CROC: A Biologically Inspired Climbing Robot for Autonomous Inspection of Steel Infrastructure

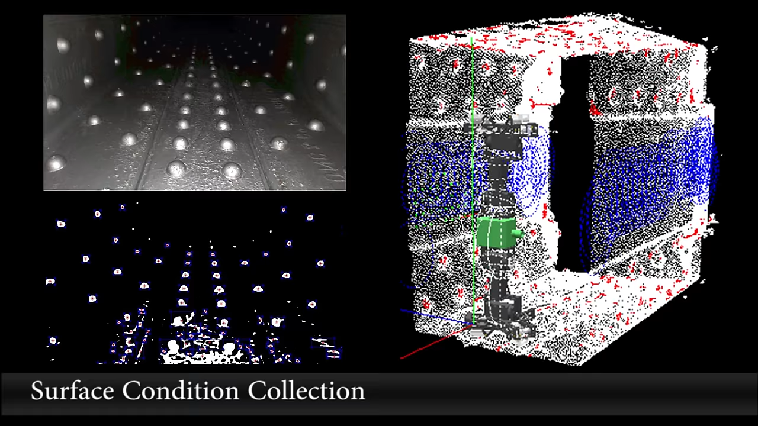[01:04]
identify forbidden zones, obstacles, manholes and planes.
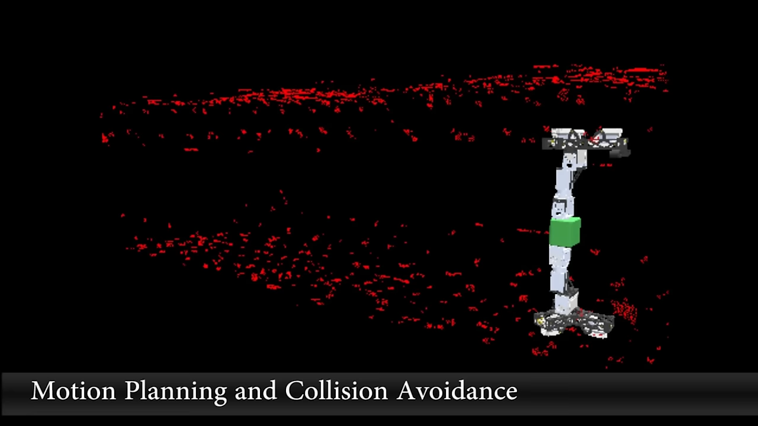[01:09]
Using the 3D maps, Croc is able to intelligently plan its own course by computing safe stepping locations,
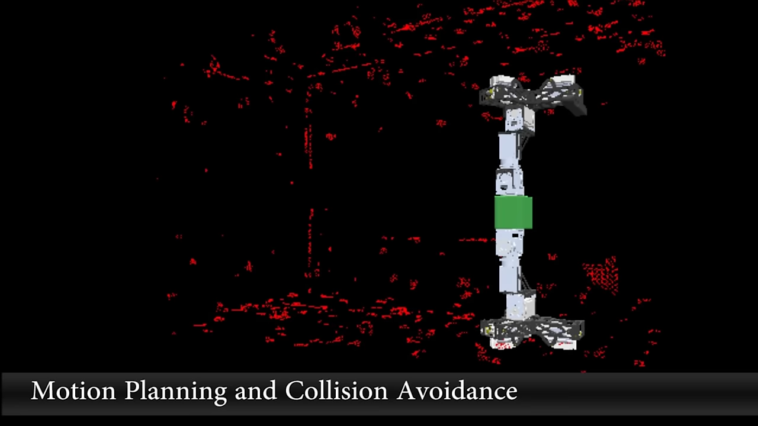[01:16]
generate safe moving trajectories and avoid collisions with obstacles identified in the environment.